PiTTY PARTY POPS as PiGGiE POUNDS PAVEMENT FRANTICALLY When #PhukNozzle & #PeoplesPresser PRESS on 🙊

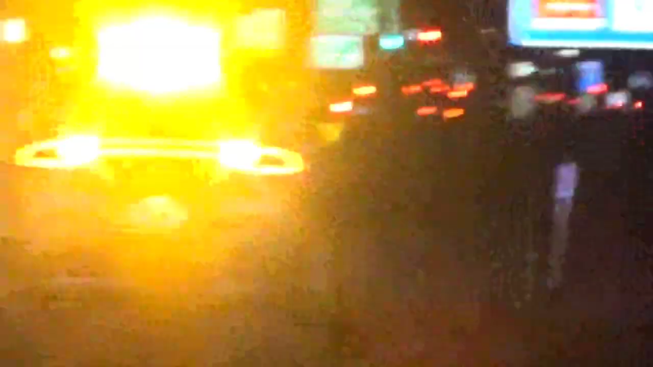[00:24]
Gang activity down the freeway here in Utah. We do have one of the people also along the side of the freeway. I chose to stay in the car, stay with it. Here comes a police officer.
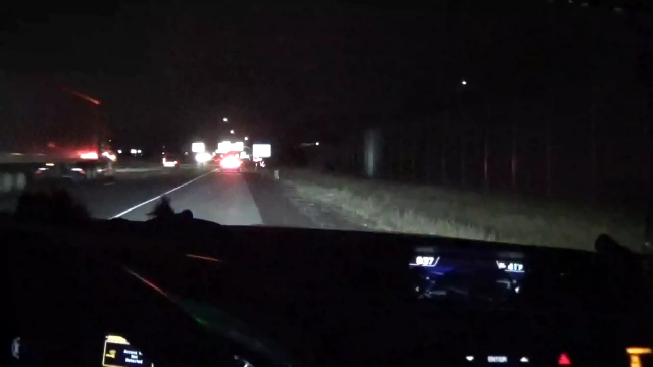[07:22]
This is how far back I am from this patrol car.